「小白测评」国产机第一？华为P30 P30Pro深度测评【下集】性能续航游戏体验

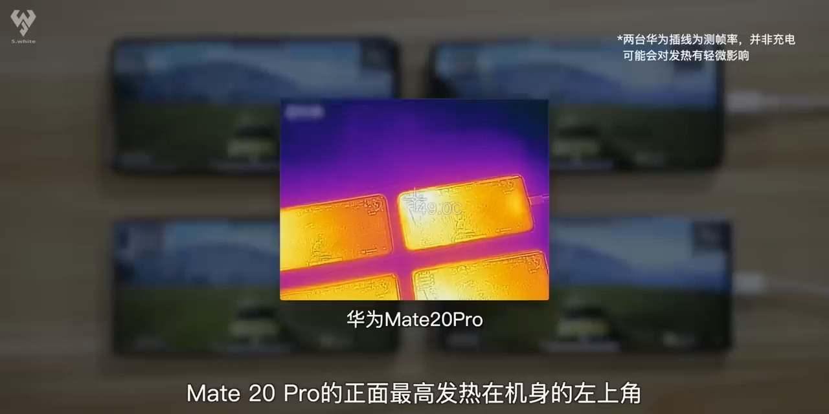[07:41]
激战场极限帧率Mate 20 Pro的正面最高发热在机身的左上角达到了49摄热度还在左手握持的区域发热这么严重处理器肯定要降频P30 Pro只比Mate 20 Pro好一点有48.
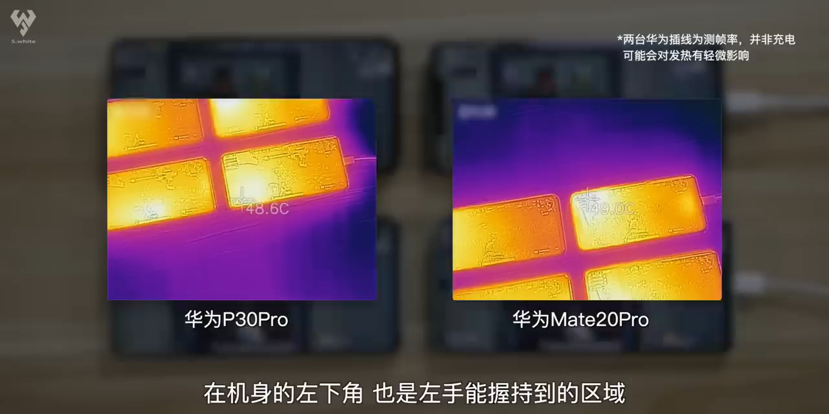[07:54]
6摄热度在机身的左下角也是左手能够握持到的区域
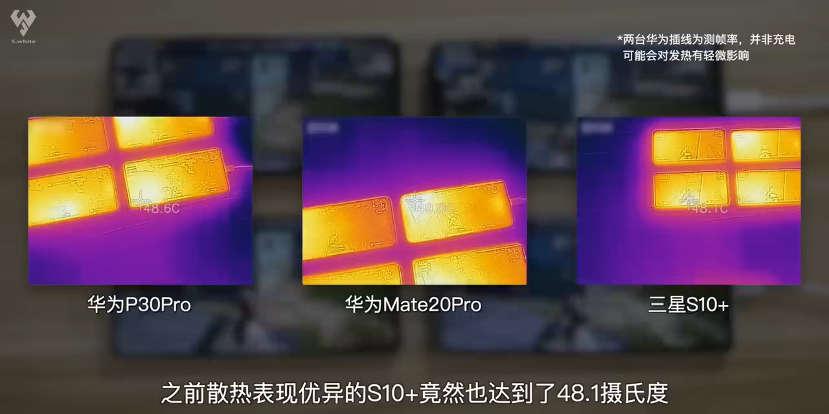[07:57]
之前散热表现优异的S10 Plus也达到了48.
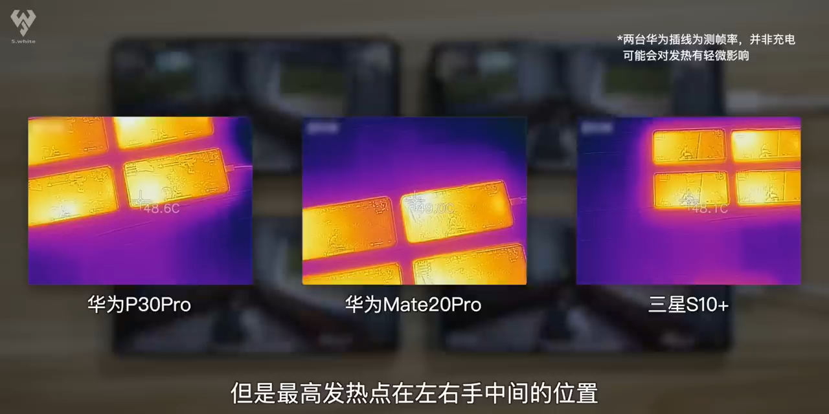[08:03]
1摄热度但是最高发热点在左右手中间的位置竟然刚好避开了双手握持的区域而iQOO的发热非常优良最高温度45.